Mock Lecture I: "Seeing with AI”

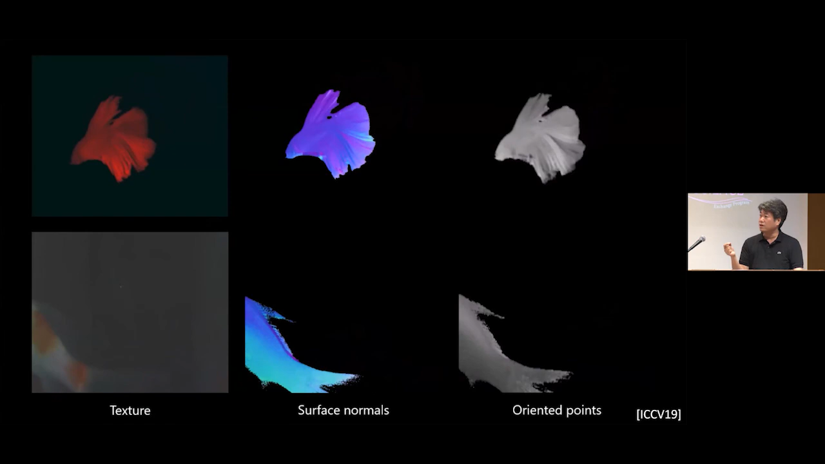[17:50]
so that we can recover all these minute details of the fin of the Singapore fighting fish like this.
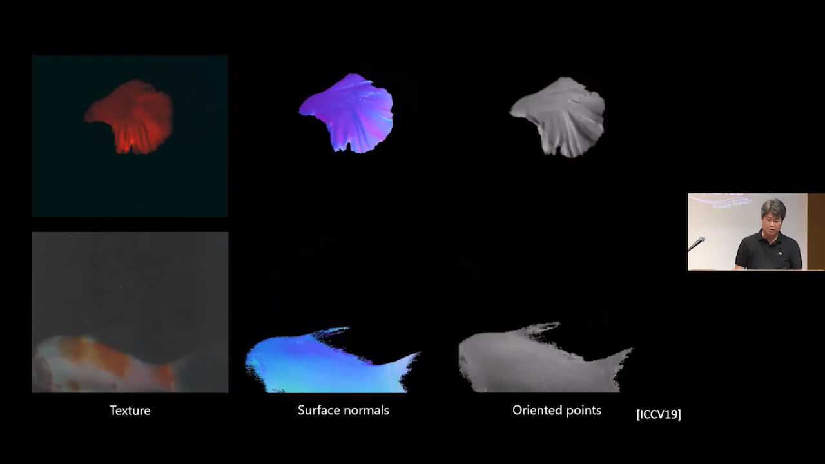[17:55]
And we are trying to extend this technology to colonoscopy, for instance,
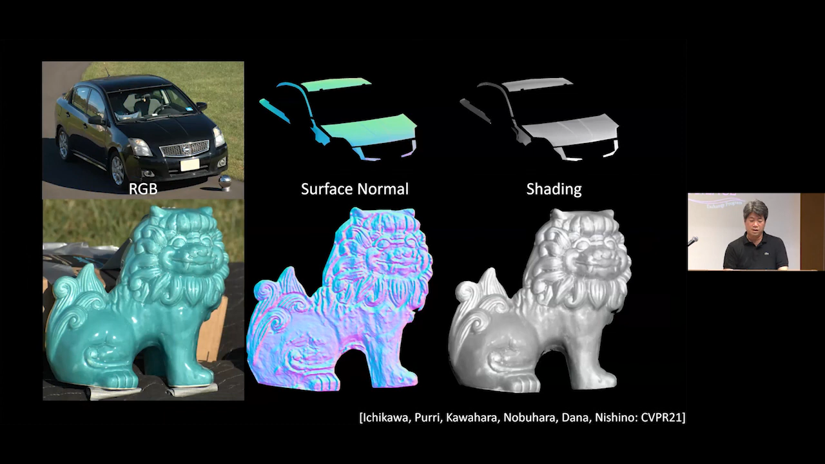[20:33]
you can recover its shape and really complex shape like this lion statue too. And also apply that to every frame of the video that you capture outdoors of a deforming object like this pump.